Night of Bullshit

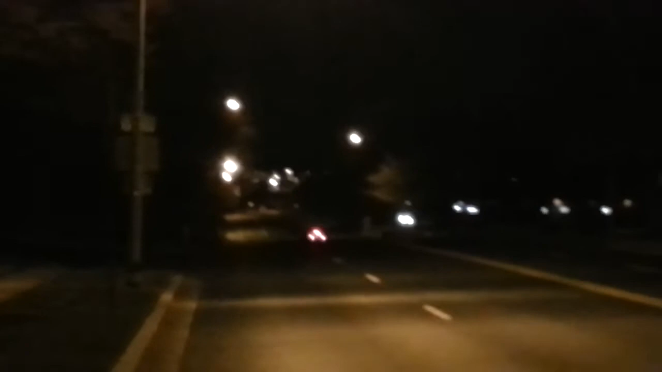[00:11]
Nissan, hit the brakes on him. Nissan, hit the brakes on him. Reloaded. Do we good? Mustang for the win! Mustang for the win! Nissan!
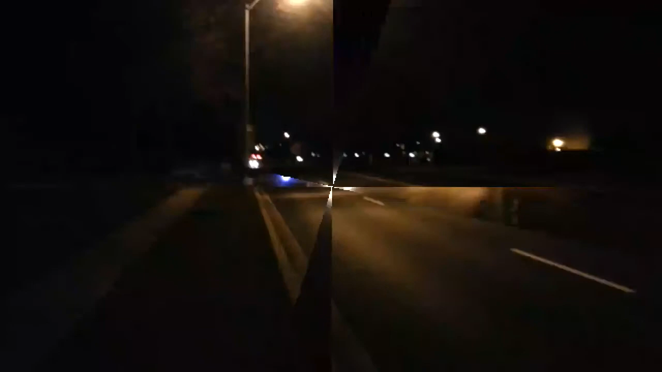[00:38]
Getting pulled by the Nissan again. I think it's a fender. I really think it's a fender.